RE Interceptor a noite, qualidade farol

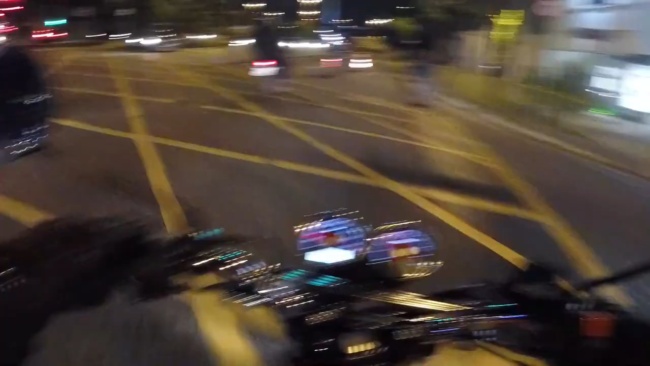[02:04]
Vamos agora pegar a Dutra, à noite Vamos dar uma olhada Como que é o farol A iluminação dela Se é bom, se não é Ó, a iluminação dela Muito boa Não sei se tá pegando aí no vídeo
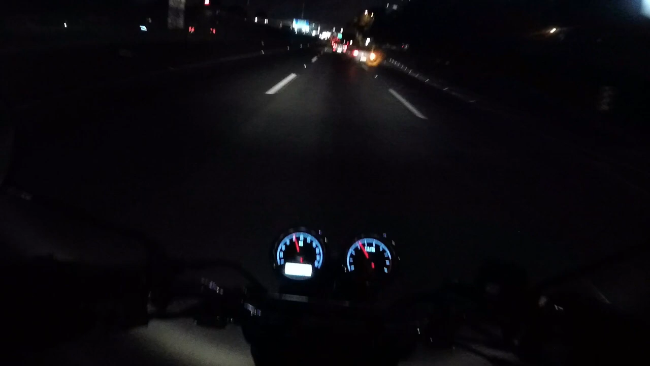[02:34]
Mas iluminando super bem O radarzinho aqui Mas tá tranquilo Tô aqui a 80 Hoje a rodovia até que tá sossegada Eu não sei se tá pegando legal no vídeo Mas o farol dela tá iluminando basicamente As três faixas Muito bom
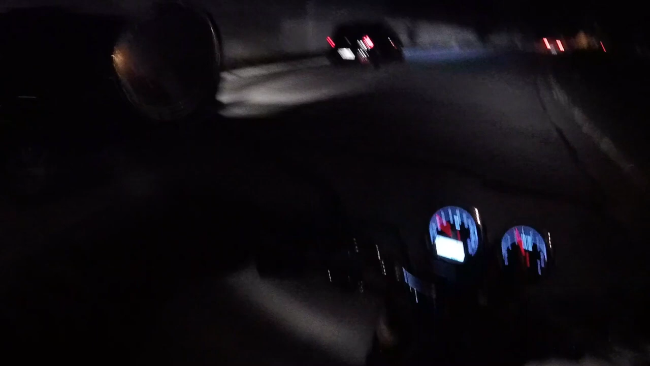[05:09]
Ó, a ruazinha é bem escura Vamos ver o farolzinho dela Aqui pra quem não é de São Paulo Nós estamos próximo ao campo de Marte Aqui é um